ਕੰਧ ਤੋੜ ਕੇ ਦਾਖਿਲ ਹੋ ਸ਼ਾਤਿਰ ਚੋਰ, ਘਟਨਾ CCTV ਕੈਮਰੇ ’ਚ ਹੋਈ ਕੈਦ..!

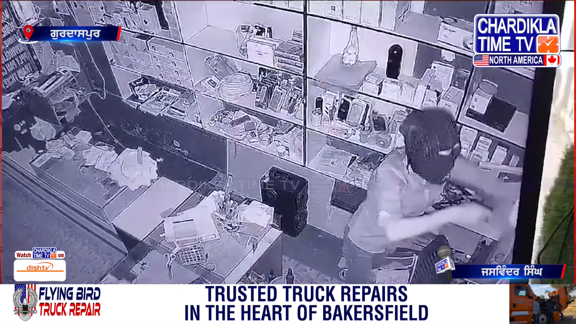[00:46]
दुकान दे विच्छ दाखल हो गया आते दुकान दे विच्छो तिन मुवाइल कवर
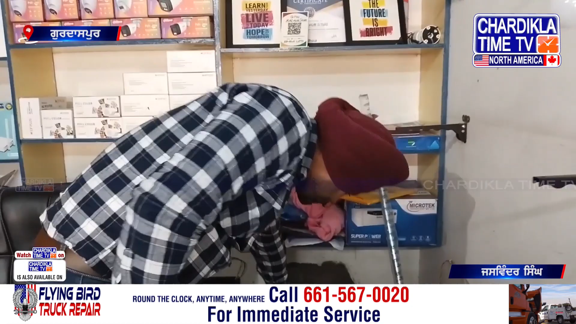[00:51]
आते होर कीमती समान समेत एक हजार पेदी नगदी चोरी कारके चोर रफुचकर हो गया चोरी दिये है कटना सिस्ट वी
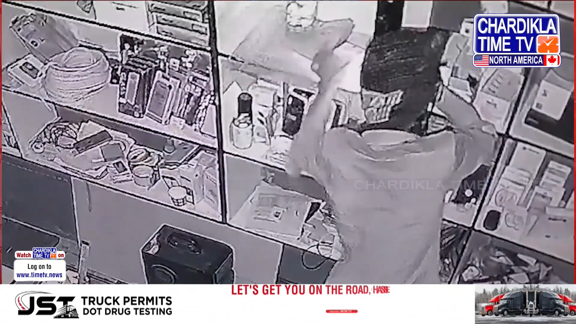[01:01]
कैमरे दे विच्छ वी कैद होई है दस्याज जार
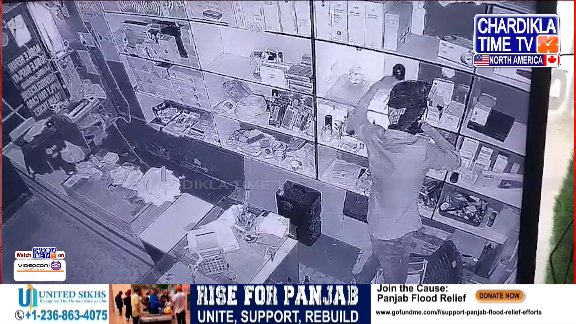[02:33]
दा मामला सुल जाई नहीं कि दुबारा फिर चोरां दे वल्लों चोरी कार लिग गया है जी हां सिस्ट वी कैमरे दे विच कैद होई चोर दी तस्वीर इंज लागर है कि चोर दी उमर